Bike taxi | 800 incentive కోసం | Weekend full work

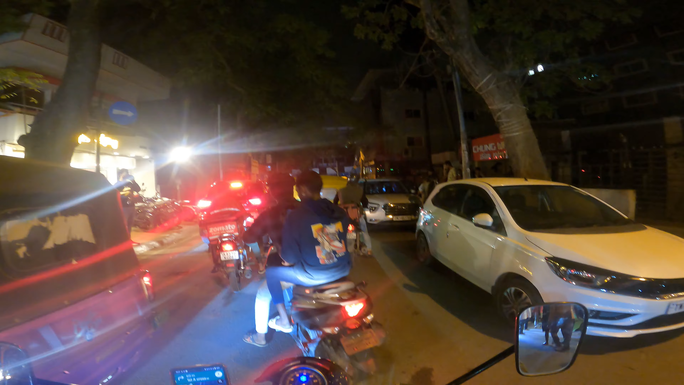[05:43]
టైం వచ్చేసి 12:37. ఆర్డర్స్ ఏం రావట్లేదు అని చెప్పి ఇంకా కోరమంగళంకి వచ్చాను. ఇక్కడ పరిస్థితి ట్రాఫిక్ ఇలా ఉందన్నమాట.
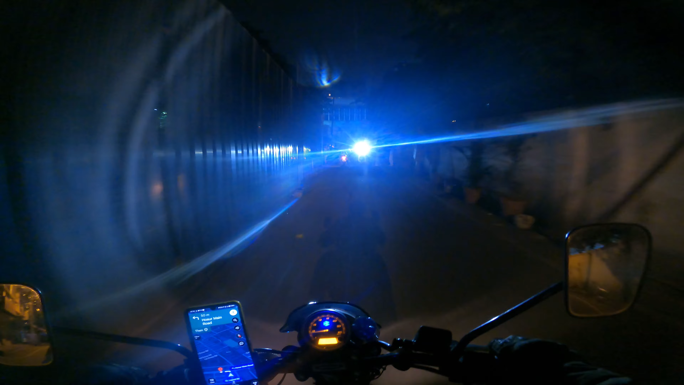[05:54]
పార్టీ చేసుకుని అందరు ఇప్పుడు బయటకు వస్తున్నారు.
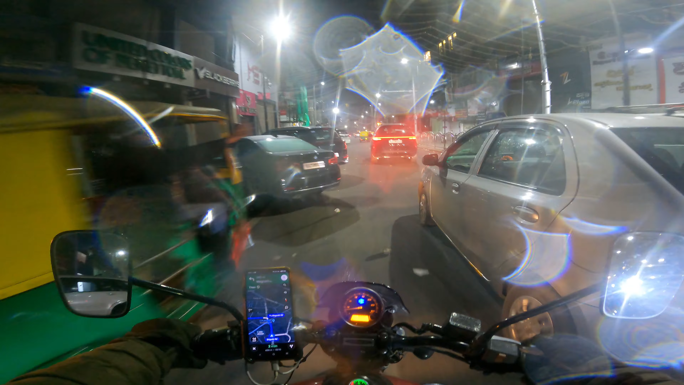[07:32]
ఈరోజు అస్సలు ఆర్డర్సే లేవు, వర్షం పడుతుంది, చిన్నగా చినుకులు పడుతూనే ఉన్నాయి. సో బైక్ ట్యాక్సీ ఎవరు బుక్ చేయట్లేదు.
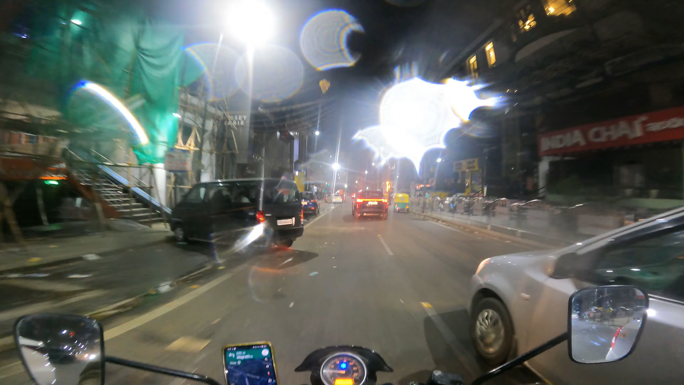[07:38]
సో నైట్ టైము వేరే ఆప్షన్, ఇంకా వేరే ఆప్షన్స్ కూడా ఏం లేవు.
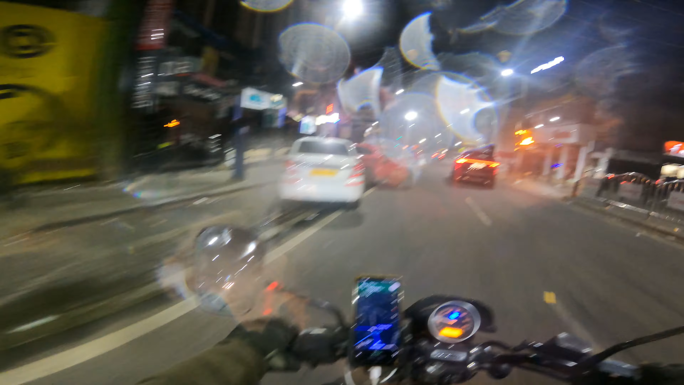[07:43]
మ్యాక్సిమం అందరూ క్యాబ్ ఆటోలు బుక్ చేసుకుని వెళ్తున్నారు. సో చిన్నగా అంటే వెదర్ మాత్రం అల్టిమేట్గా ఉంది, చిన్నగా చినుకులు పడుతున్నాయి.
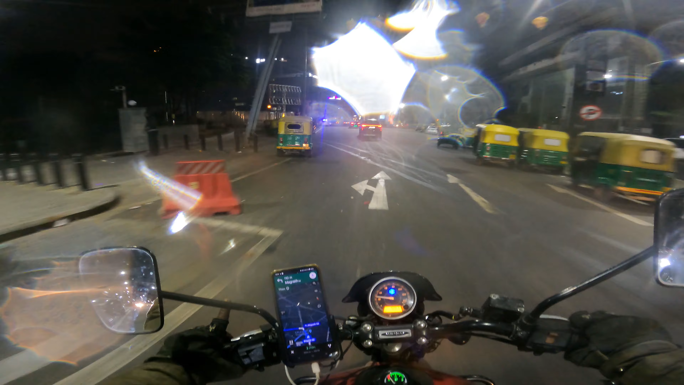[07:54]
బ్యూటిఫుల్ వెదర్, ఎంజాయ్ చేయొచ్చు. ఆర్డర్స్ లేవు కానీ దూరం దూరం వస్తున్నాయి. నేను చిన్న చిన్న ఆర్డర్స్ చేద్దాం అనుకుంటే, ఇప్పుడు గరుణ మాల్ దగ్గర
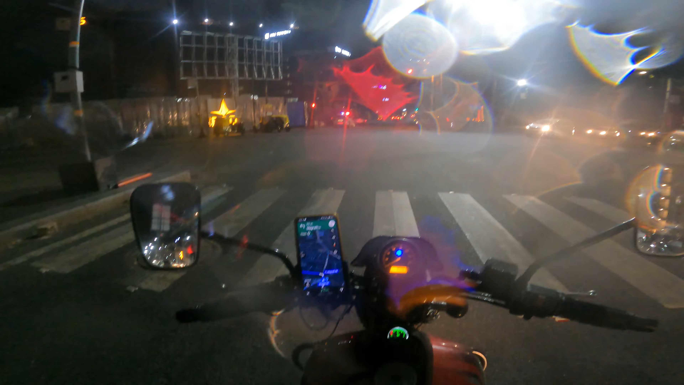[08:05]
నుంచి ఒక పికప్ వచ్చింది హెచ్ఎస్ఆర్ లేఅవుట్కి. టైము 2:00 అయింది.
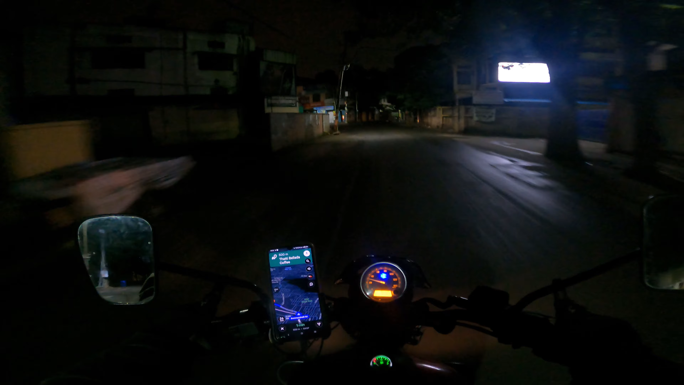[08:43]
బాగా వర్షం పడింది, వర్షంలో బాగా తడిసినాను. అయినా కూడా రెయిన్ కోట్ ఉంది కదా, అలాగే మేనేజ్ చేసి ఇక్కడ ఎస్జీ పాల్య కోరమంగళ హెచ్ఎస్ఆర్ టు బొమ్మనల్లి.